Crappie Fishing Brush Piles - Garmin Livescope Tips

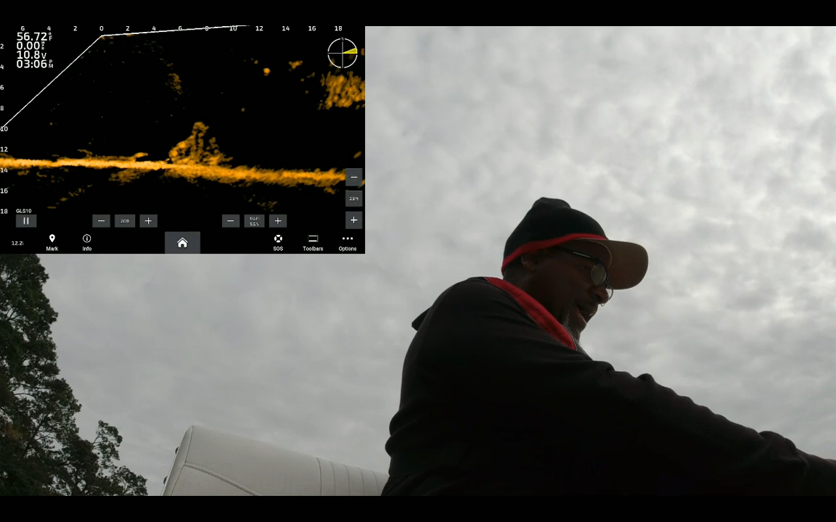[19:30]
I'm fishing Lake Houston. And these fish, they just not roamers.
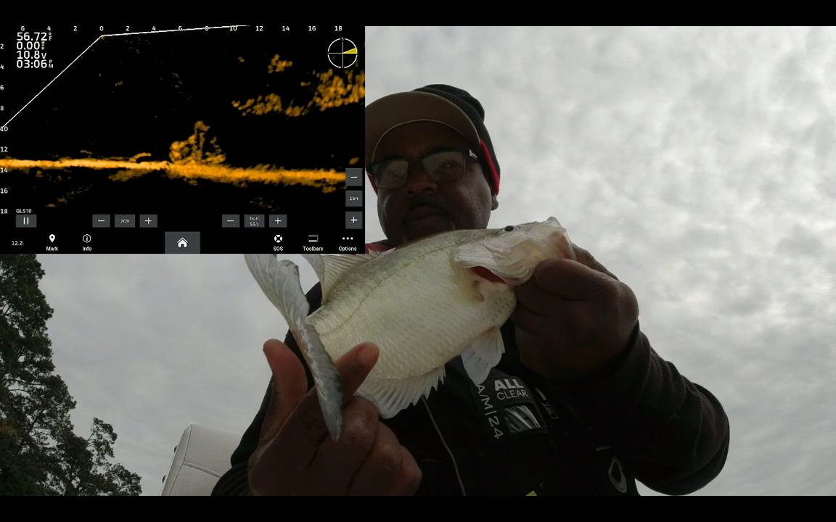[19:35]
They will roam every now and then. That's a good one. Went in there and you seen it. Right there. Like I always say, you got to have your unit.
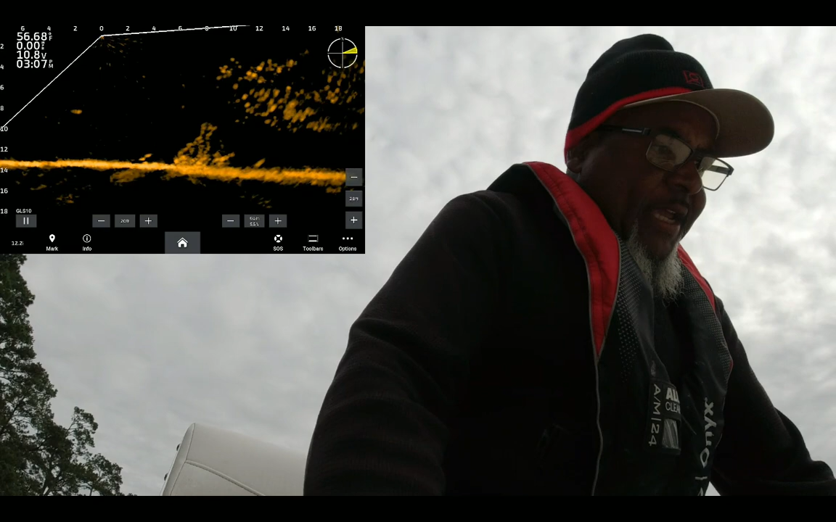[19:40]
Even side imaging, dial 2D, you name it.
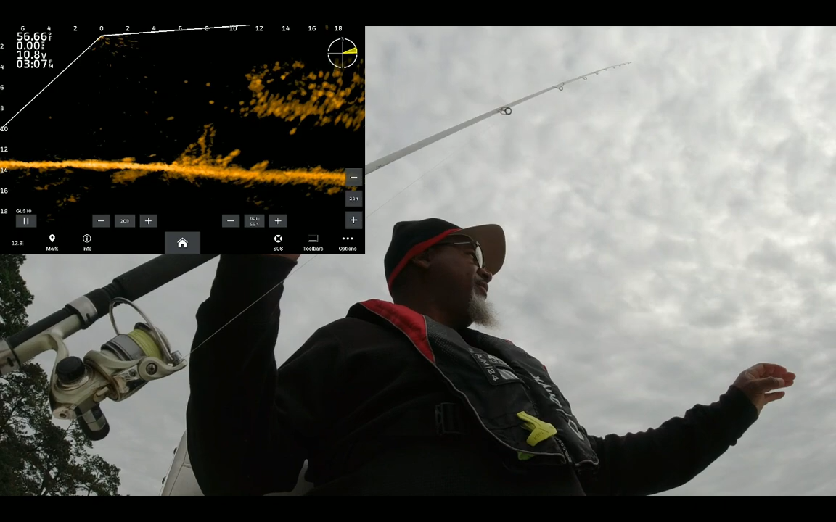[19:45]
Any electronic device you got to have dialed in to where you can use it. You can see.
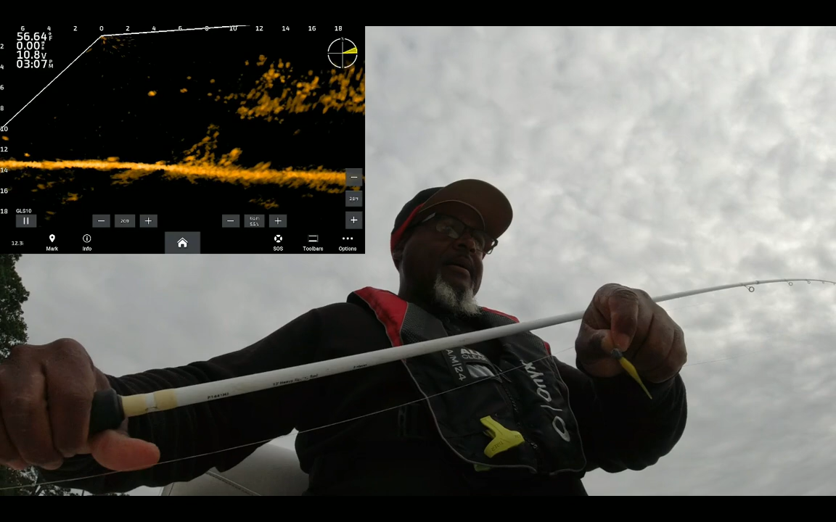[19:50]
I'm not trying to have my unit so hot that everything is the same color. I want my fish to stand out. That means a lot. It helps me stay consistent.
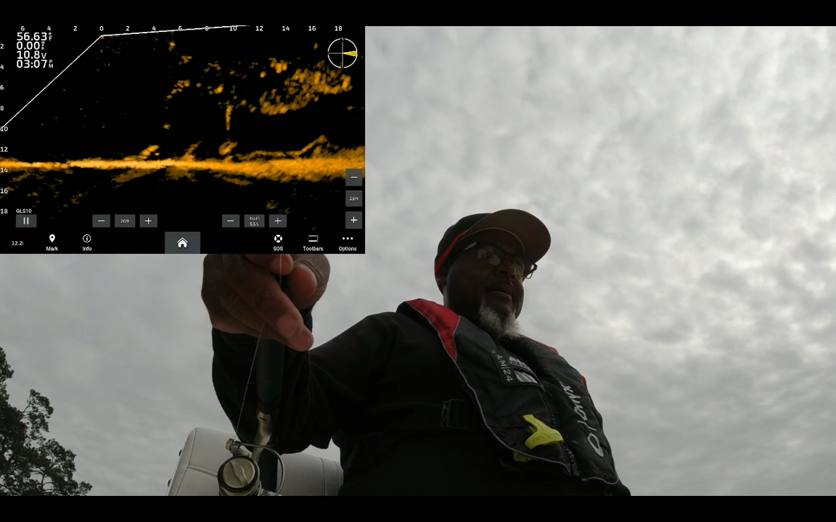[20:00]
Because then, you know, you pass by some of these piles, and if you got your unit too hot, these fish are so tight to it or stuck in it.
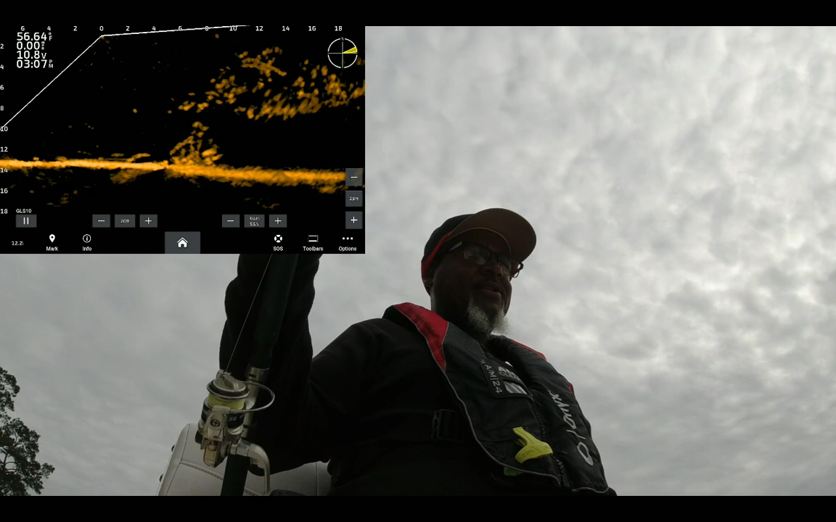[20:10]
If you got your unit too hot, you won't be able to see off in there to tell that there's a fish there.
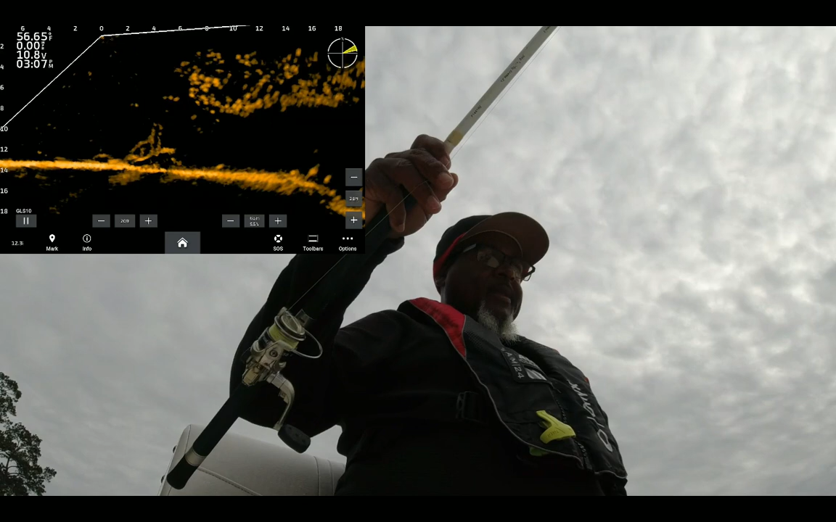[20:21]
Yeah, let's see if we can get in here and get this one. Yeah, gotta stop us. Look at this. That's another catfish. Another blue.
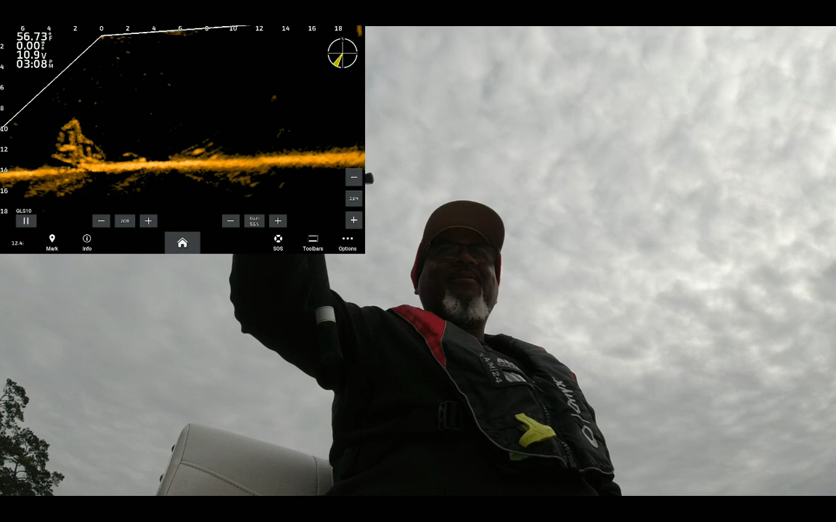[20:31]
They're up there high in that water column. Look at this joker here.
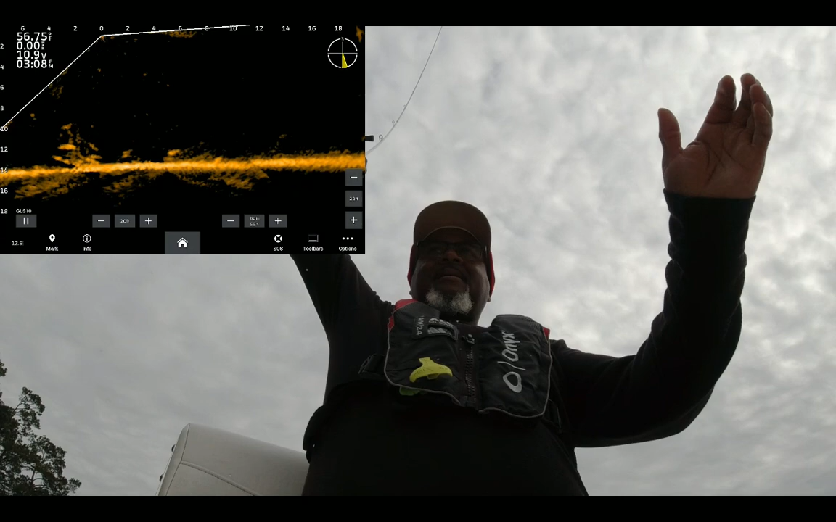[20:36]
They just begging me to take them home.
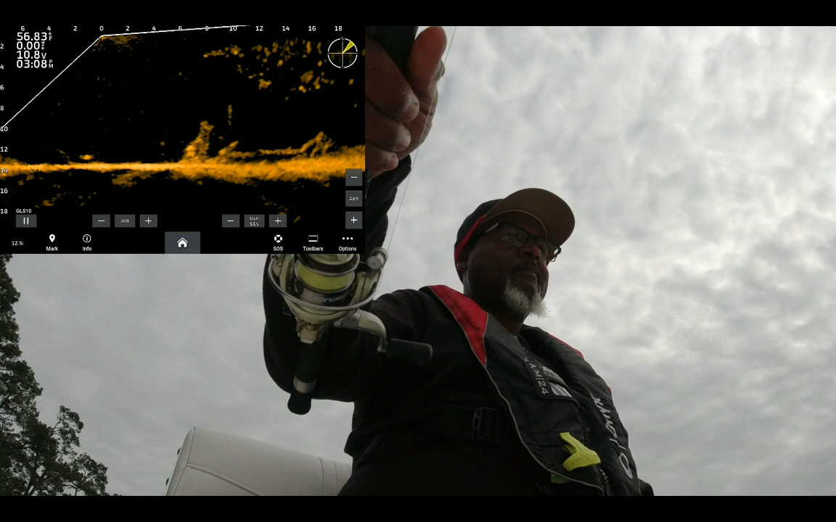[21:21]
Settle down, dog. Here we go. Here we go. Come on out of there, boy. Come on out of there, boy. Look at that joker on that live scope. Fighting him to the top, y'all. Fighting him to the top. Oh, yeah.